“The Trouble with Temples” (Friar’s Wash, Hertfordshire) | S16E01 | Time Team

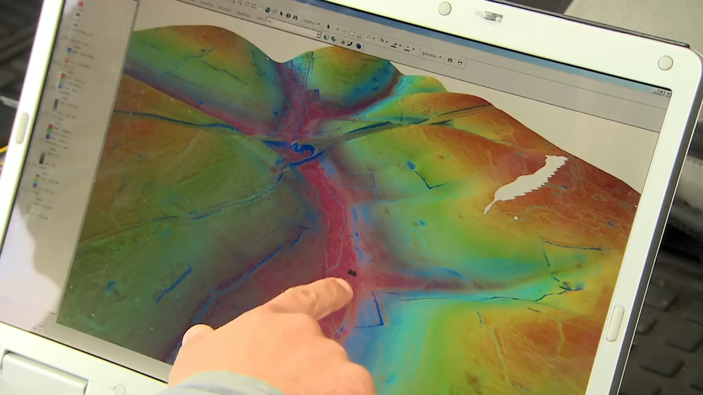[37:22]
What you can see is our temple site just here. Now, what struck me immediately from this data was that up the river channel up here, the stream channel, we've actually got this confluence of three different tributaries.